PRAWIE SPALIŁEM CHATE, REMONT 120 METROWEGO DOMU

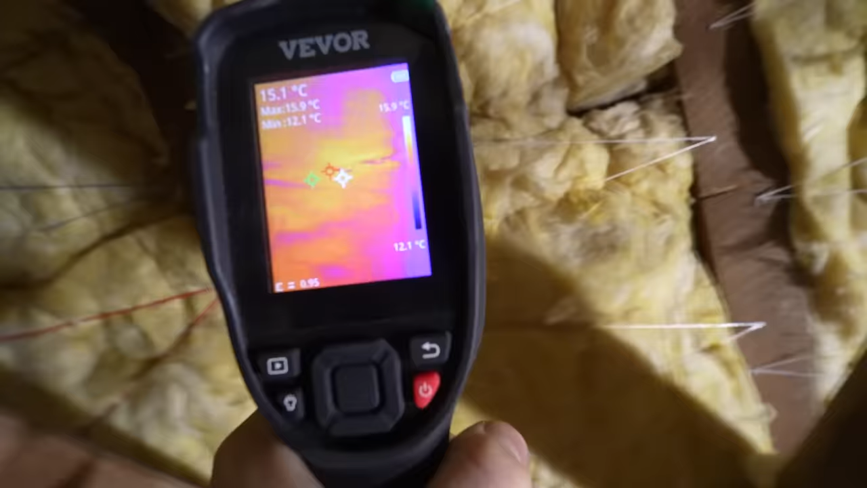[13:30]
On screen: spot 15.1°C, max 15.9°C, min 12.1°C, scale top 15.9°C, scale bottom 12.1°C
Jak możecie zauważyć, gdzie nie, gdzie jeszcze się znajdą takie zimniejsze miejsca.
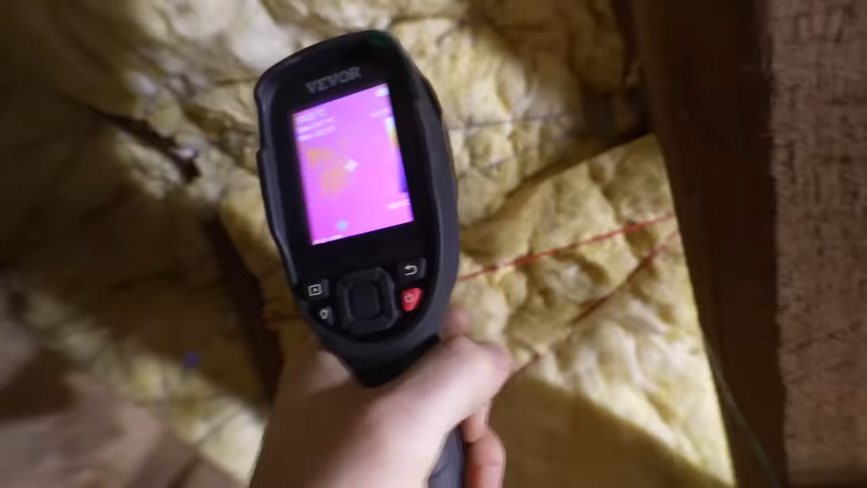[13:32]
O, na przykład tutaj jest. I wszędzie, gdzie znalazłem mostki cieplne, wpychałem wełnę, która została mi po ociepleniu poddasza.
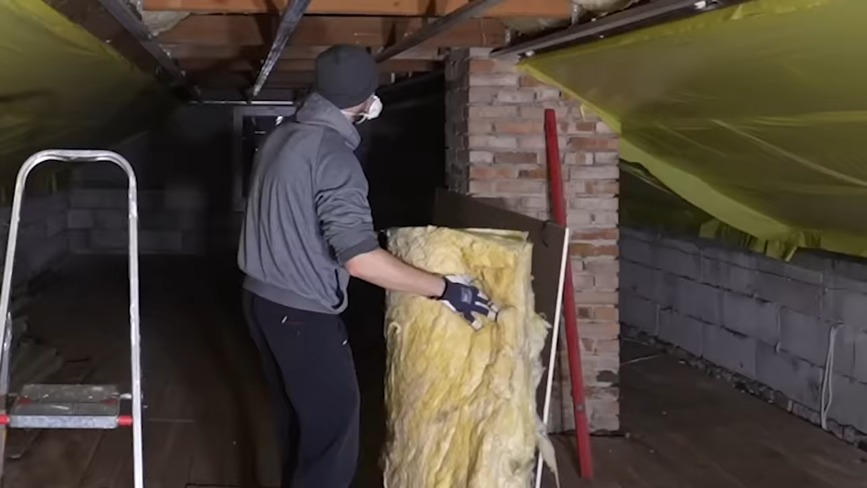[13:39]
Powiem Wam, że taka termowizja daje bardzo dużo. Bo nam się może wydawać, że zrobiliśmy wszystko dobrze.
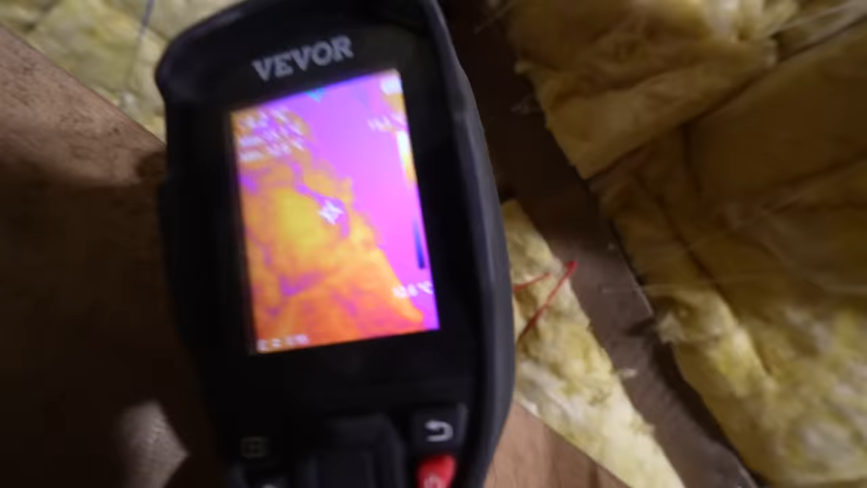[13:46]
A to dopiero taka kamera nas zweryfikuje i pokaże wszystkie niedociągnięcia.
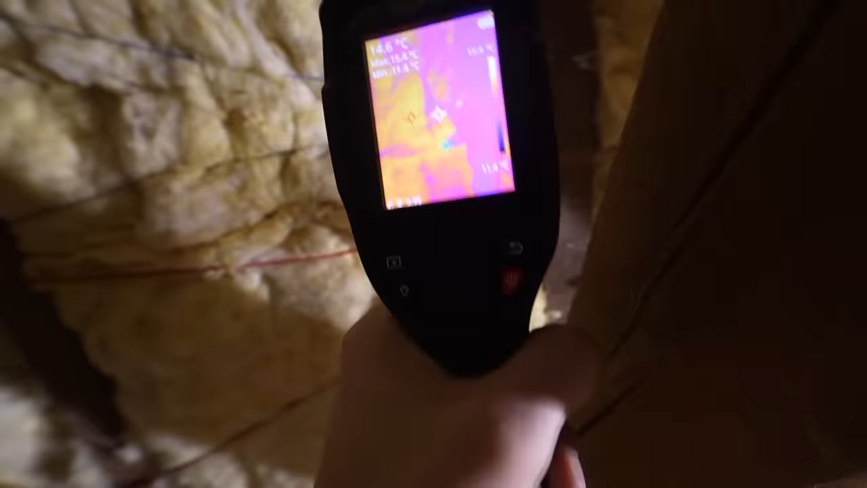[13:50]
Gdzie jest chociażby minimalny przepływ powietrza. Poza wełną, w trudno dostępnych miejscach używałem pianki montażowej. Skoro działa jako ocieplenie przy montażu okien, to i na poddasze się nada.